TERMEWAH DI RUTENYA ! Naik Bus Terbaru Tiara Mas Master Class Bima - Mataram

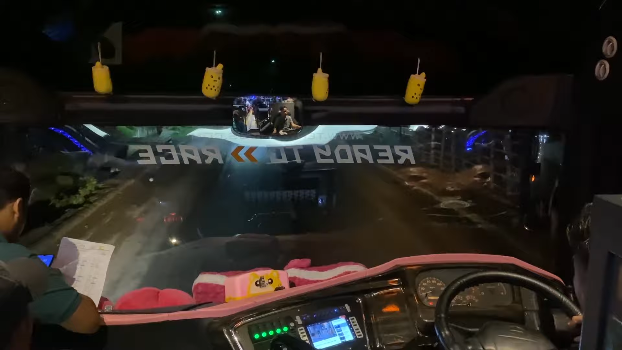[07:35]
Ini posisi duduk ketika armadanya jalan beberapa menit dari tempat diberangkatkan tadi.
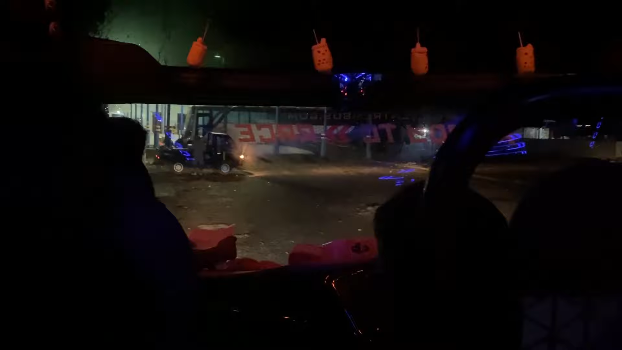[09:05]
Di pukul 21.30 waktu setempat, kita memasuki Terminal Dompu. Ya, seperti biasalah untuk menjemput beberapa penumpang. Suasananya sama seperti di Terminal Tente tadi, tidak begitu terlalu ramai.
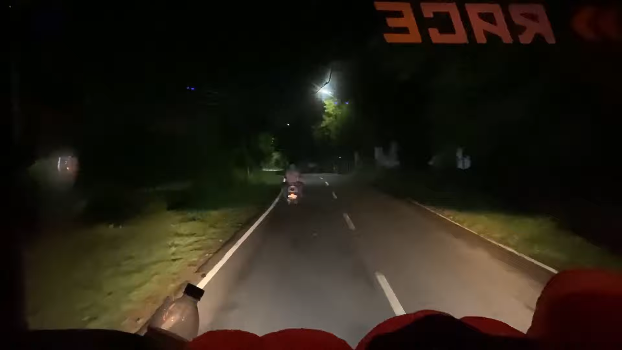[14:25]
Oh iya, perjalanan bersama bus Tiara Mas Master Class sejauh ini cukup nyaman. Suspensinya terasa begitu enak dan bawaan supirnya juga cukup santai.
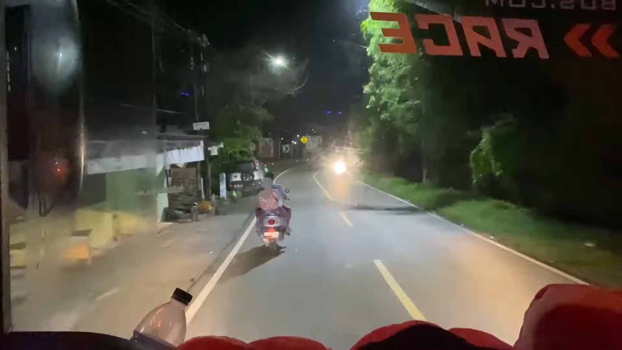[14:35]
Oh iya, bagi Anda yang hendak melakukan perjalanan malam di rute ini, harus ekstra hati-hati karena banyak hewan ternak yang keliaran di jalan. Kata supirnya kebanyakan sapi dan kerbau guys.
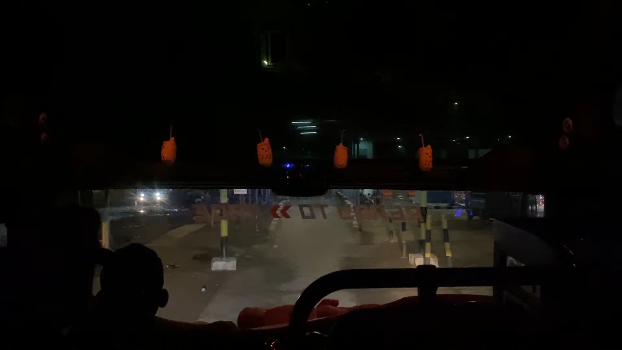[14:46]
Di pukul 03.32 waktu Indonesia bagian tengah,
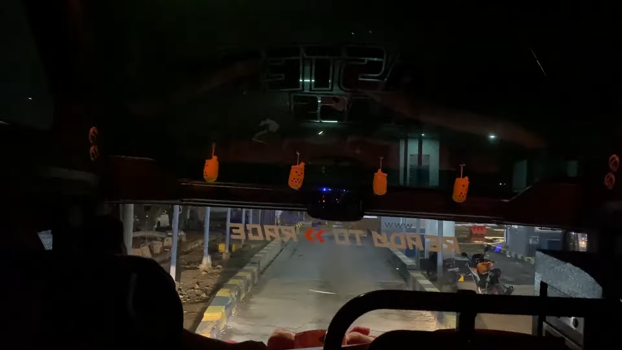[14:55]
sekarang kita telah tiba di Pelabuhan Pototano Sumbawa untuk melakukan penyeberangan dari Pulau Sumbawa menuju Pulau Lombok di Pelabuhan Kayangan Lombok Timur.